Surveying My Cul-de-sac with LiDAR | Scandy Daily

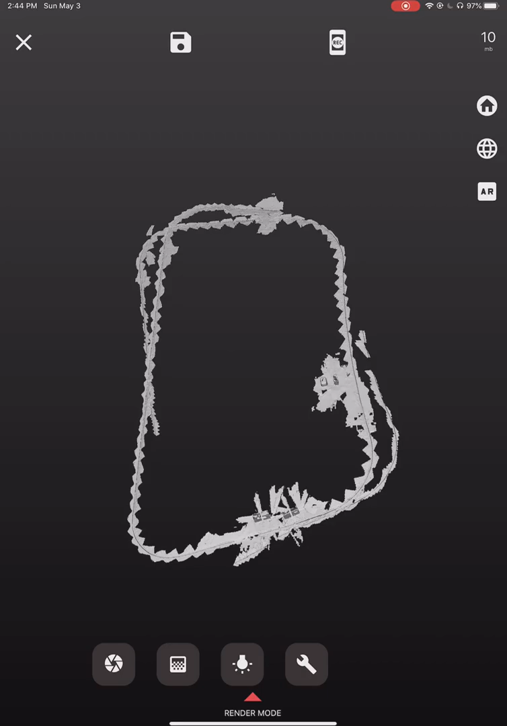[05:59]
Let's check it out in AR.
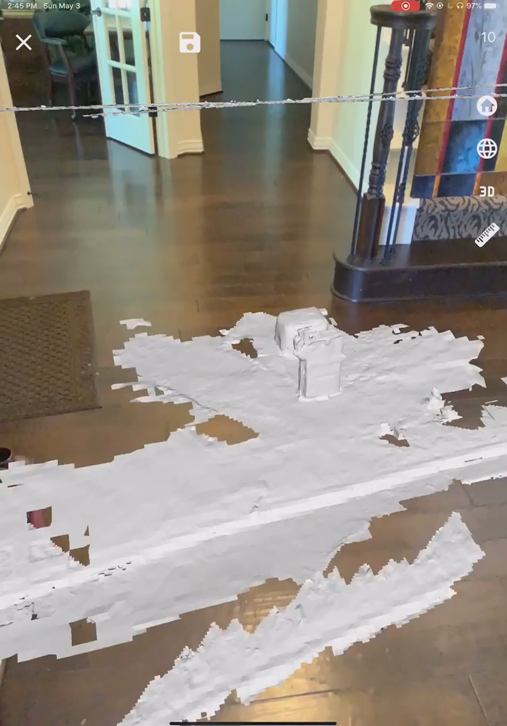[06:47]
This is the dual mailbox scenario.
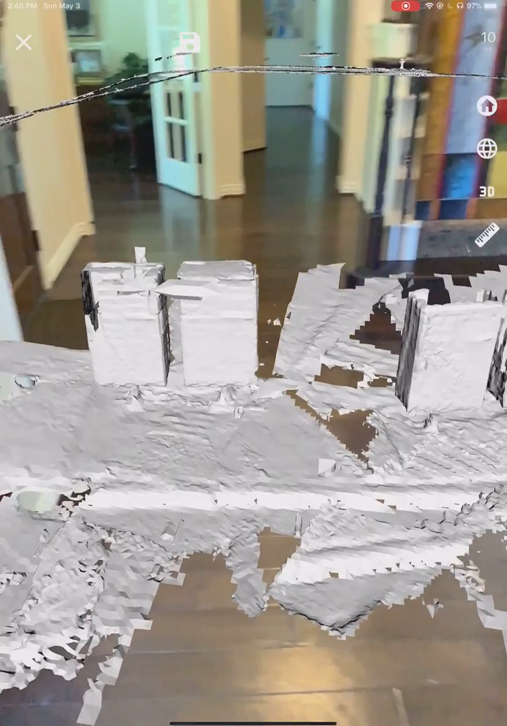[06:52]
So you can see how much it was off. But the first loop I was running.
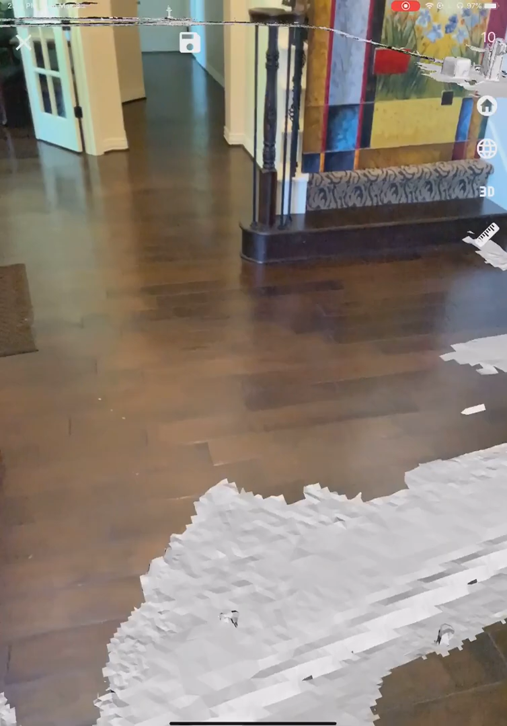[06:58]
The second loop I was walking.
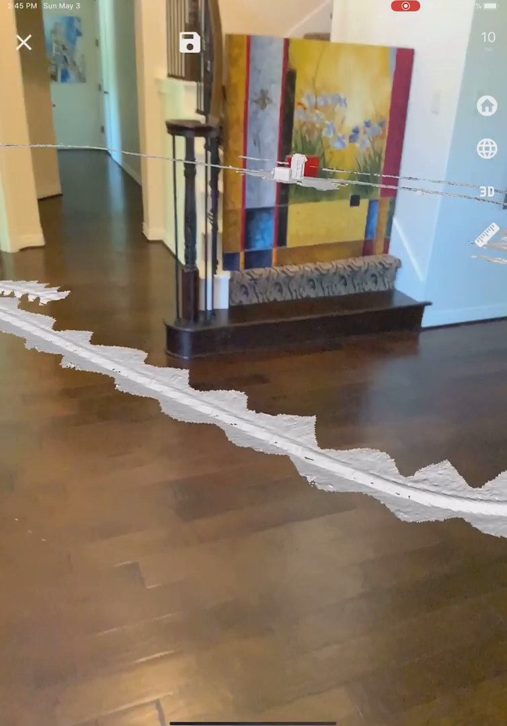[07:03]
So maybe we'll do another test later to see if it can do it if I'm just walking both times. But it's cool. You can see the little sawtooth pattern. It's just me, like, swooping back and forth, spray painting the edge.